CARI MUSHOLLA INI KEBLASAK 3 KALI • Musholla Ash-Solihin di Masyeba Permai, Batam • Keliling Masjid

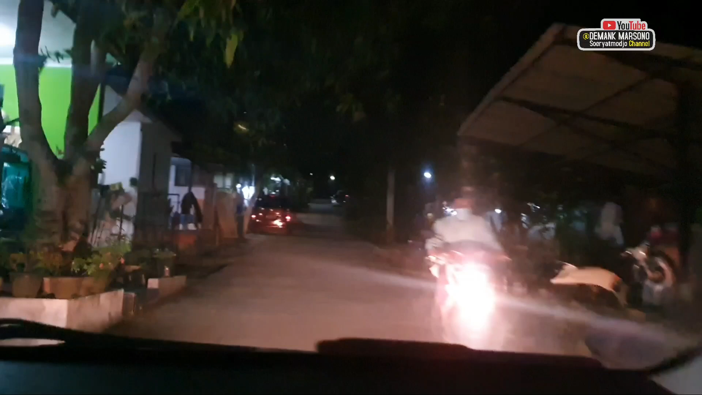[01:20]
Loh. Oh, bapaknya. Bapaknya metu. Oh, salah jalur.
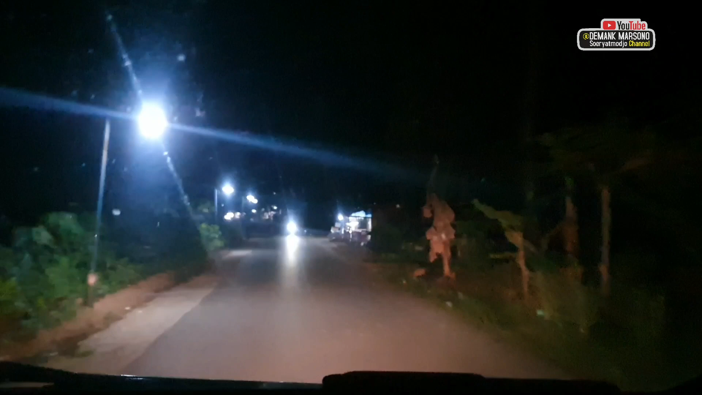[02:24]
keluar lalu belok kiri. Terus ini setelah belok kiri lagi itu ono mobil-mobilnya belok kiri.